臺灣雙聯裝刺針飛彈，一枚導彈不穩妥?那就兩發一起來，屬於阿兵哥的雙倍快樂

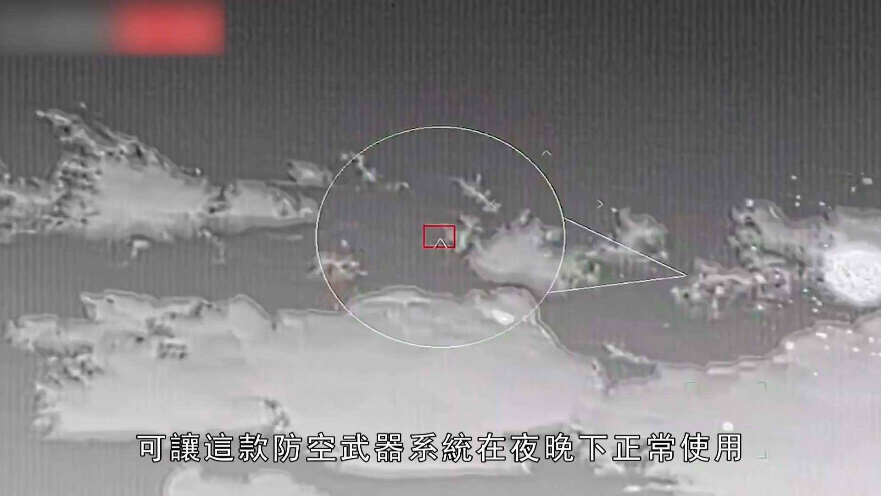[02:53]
让这款防空系统在夜晚下正常使用而且作战类型上这款型号的防空系统与单枚监射型型号的